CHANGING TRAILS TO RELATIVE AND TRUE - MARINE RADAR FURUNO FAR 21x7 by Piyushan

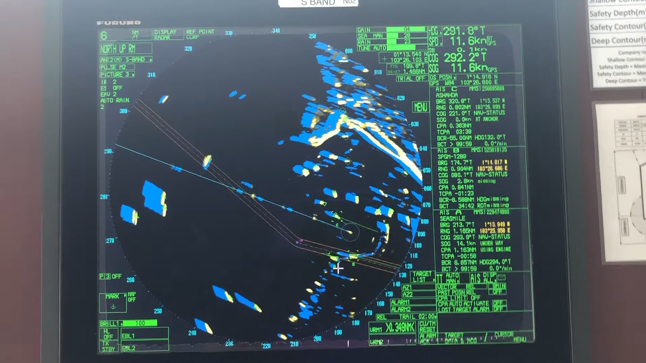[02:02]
this is showing a trail towards the direction she is moving. That means she is also faster. So at a, at a quick glance, you can identify which ships are faster, which ships are slower. As I explained to you, this is very, very useful.
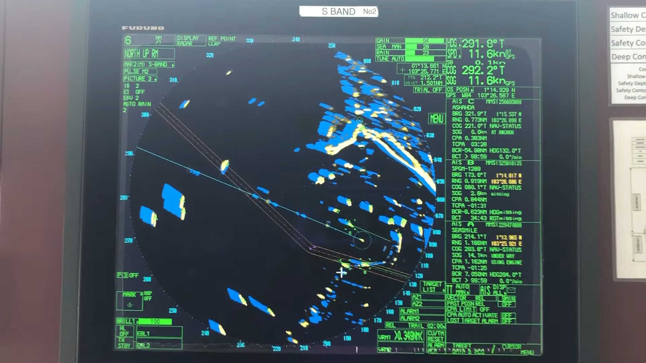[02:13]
When you are at TSSs, you don't have to, because at Singapore straight there will be hundreds of ships around you and you can't keep a record of each ship. What is faster? What is slower? If you have trail on, on one, if you have relative trails on one radar and true trails on the other radar, you can compare. These, these, these ships at anchor showing the same length of trail, you can see. So these ships are stationary, could be at anchor or just stop, right?
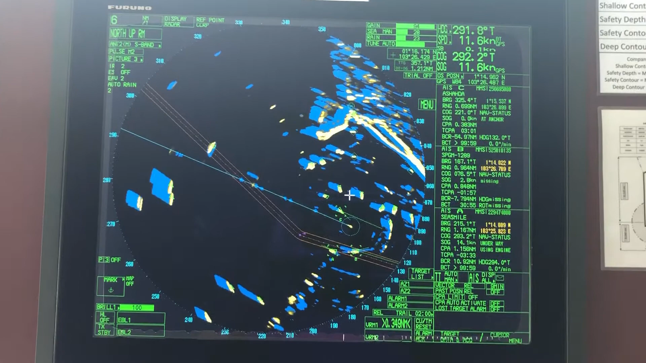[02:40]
And, so this is my practice. I keep one radar on relative mode, other radar on, on true trail mode. I hope this will be helpful. Thank you.